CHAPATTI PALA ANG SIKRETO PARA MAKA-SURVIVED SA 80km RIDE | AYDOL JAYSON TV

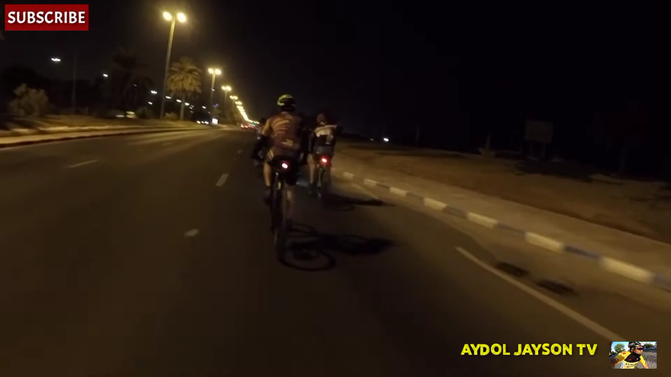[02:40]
punta namin sa Doha after 4 months. Kasi kung makikita nyo yung mga video ko dati, hanggang dito lang kami sa KPC, tsaka Salmiya to KPC. Around 40 kilometers lang yun. So ngayon, doble. Tingnan natin kung maninibago ba tayo sa ganong kalayo. Bale, ang oras ng usapan namin ay 4 AM, pero medyo na-late pa rin kami. Mga 4:20 na siguro kami naka alis dito sa bandang Corniche kasi may mga hinihintay pa kami na hindi naman dumating.
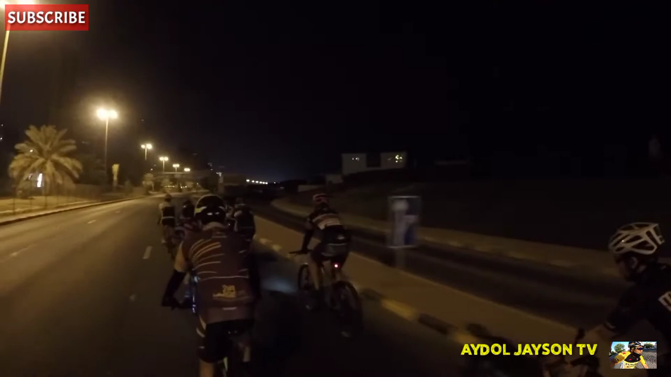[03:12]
So kung makita nyo mga idol, medyo okay naman yung takbuhan namin, no? Bale, siyam nga pala kami. Ayan, so maganda kung ganito ang takbuhan lang, yung tamang
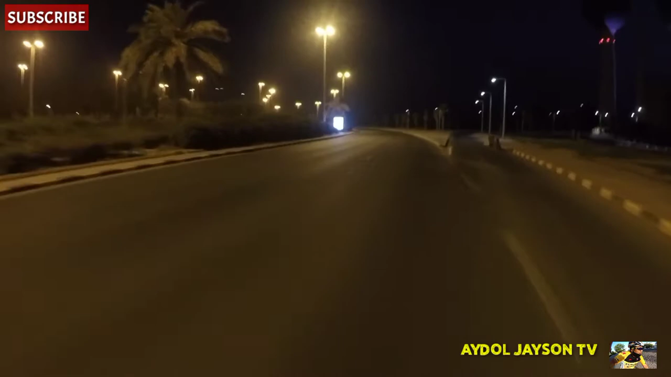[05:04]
Tapos andito na tayo sa may bandang Shark. Makikita nyo yung Kuwait Tower.